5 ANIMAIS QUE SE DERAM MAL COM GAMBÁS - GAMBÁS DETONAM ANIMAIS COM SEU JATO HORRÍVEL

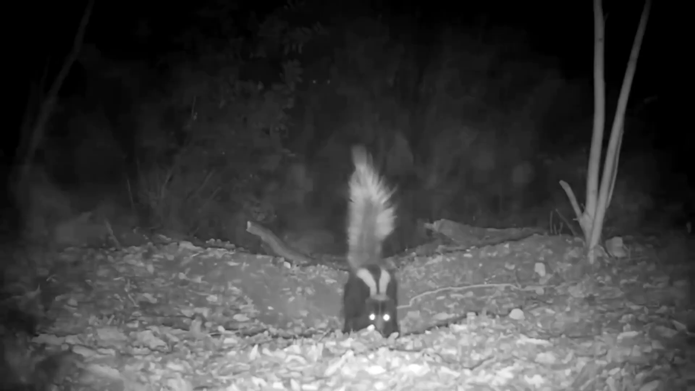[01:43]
assobiar e bufar não funcionem para afastar a ameaça É hora então deles iniciarem o plano B O ataque de spray Nesse caso,